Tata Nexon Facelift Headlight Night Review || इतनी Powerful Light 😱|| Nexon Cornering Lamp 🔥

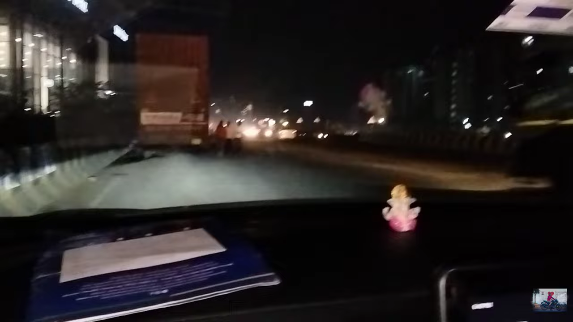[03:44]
intensity automatic search करता है जितना देरा हो रहा है उससाब से उजाला होने पर बंद कर देता है और बंद कर देता है और देरे होने पर automatic जल जाता है और कॉर्नरिंग थारी सभी दे इसमे अर्तमाटिक इंवेट है जब दे अप रायट की तरफ खुमाईंगे,
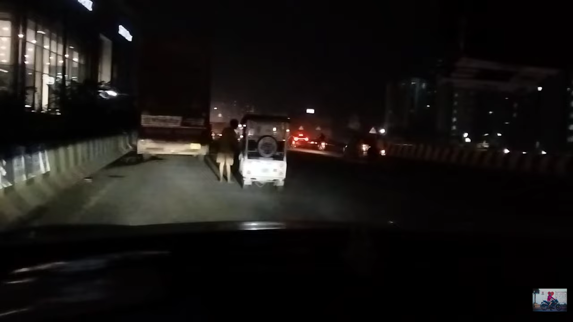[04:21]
आजाता है इसे प्रोजेक्टर से अच्छा जान और रेकिन इसकी इमिन ल one किशन ब्रक्रें पर के गई या इसके सेटिंग एक नबर में काई Sergesetzt और तीन पर अब यह ट्रक से पता चल रहा है उपर करना
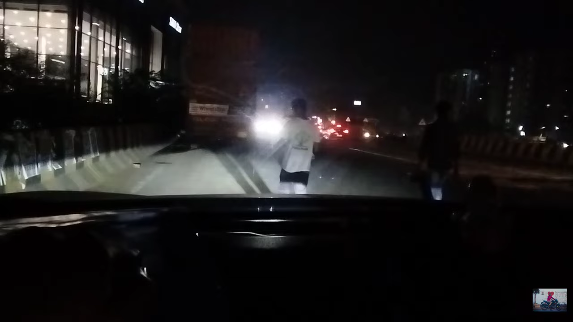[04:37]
इसे
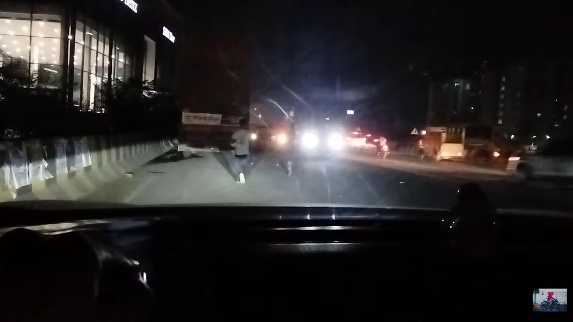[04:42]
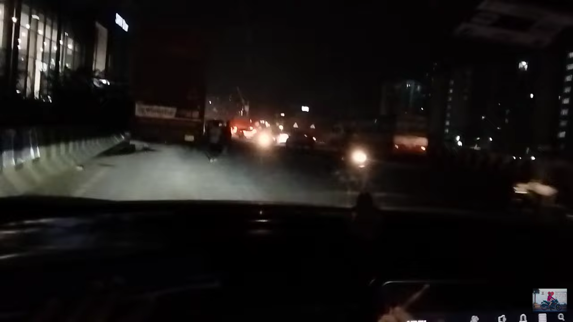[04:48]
विभाई लेडी लाट दिया इतना च्छागासा है यह सबसे तो फिलाल गाई समकाडी को लेकर हाई वे पागया है इसका लाइट टेस्ट करने के लिए आप लोग आगेज देख लिए कितना ज्यादा ही ब्राइ�
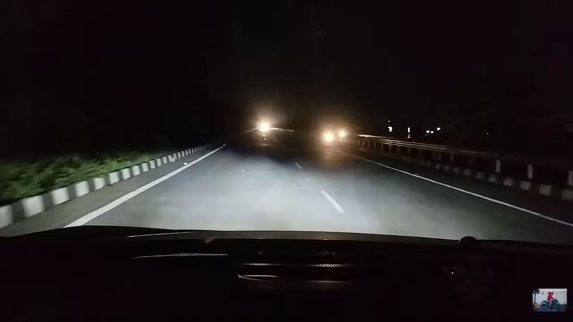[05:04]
यह टाइ में जब आज़ें यह इंग अगले की अना जाखता लिए यह आई पीम है हुआ है वें पुरा इंदें तक कवर हो रहा है यह कॉर्णरिंग भी है कि लेफ काड़े जब मोड़ो तो इसले में गाड़ी आ जाया इका। झाल